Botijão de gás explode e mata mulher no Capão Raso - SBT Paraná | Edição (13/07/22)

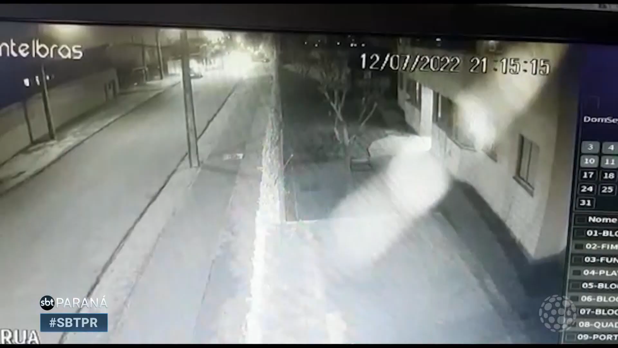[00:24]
O relógio marca 9h15 da noite. Repare que tem um carro parado. Ele está na rua José Zaleski, na frente do portão de um sobrado.
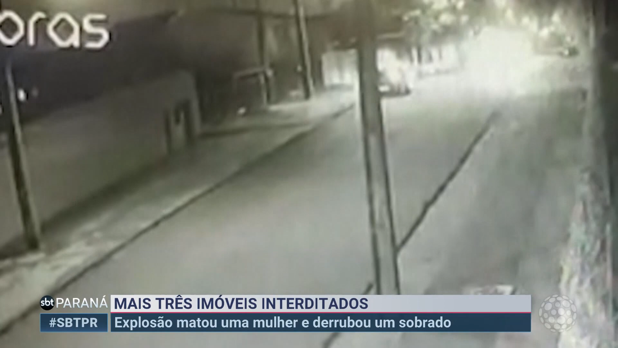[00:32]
Uma moça entra no carro e vai embora. A jovem que aparece nas imagens é Isabela Valrec.